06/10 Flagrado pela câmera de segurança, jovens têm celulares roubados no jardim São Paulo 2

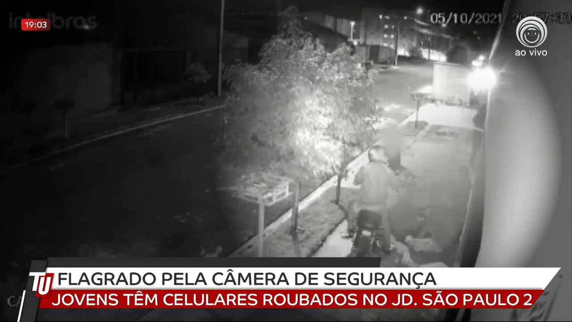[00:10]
Repare nessa imagem, um grupo de jovens conversando na rua Luiz Antônio Freire. Um homem chega em uma moto. Ele é um criminoso, fica pouco tempo no local. Um roubo que dura poucos segundos. Foi essa câmera que registrou o assalto.